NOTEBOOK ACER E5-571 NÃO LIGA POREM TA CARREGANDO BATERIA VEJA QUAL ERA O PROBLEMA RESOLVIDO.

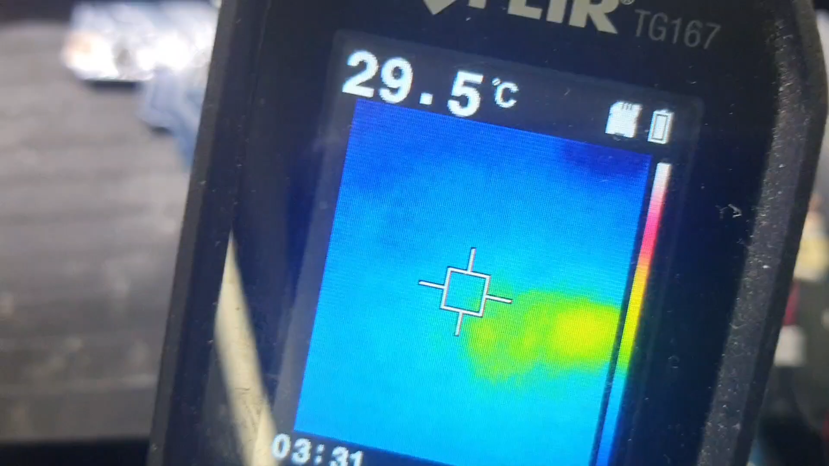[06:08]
On screen: spot 29.5°C
Olha lá, ali o verdinho, tá vendo? Tá vendo? De novo aqui, ó, se eu botar pra vocês, ó. Tem que ser mais rápido ainda, ó.